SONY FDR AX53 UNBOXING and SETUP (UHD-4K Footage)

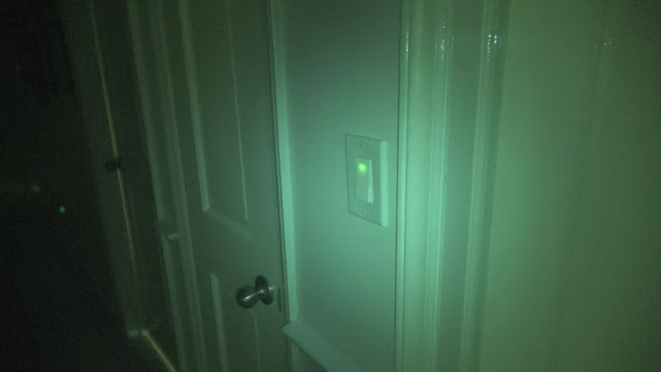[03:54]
then you have night shot if you want to shoot stuff at night there's a little infrared light that projects from the front we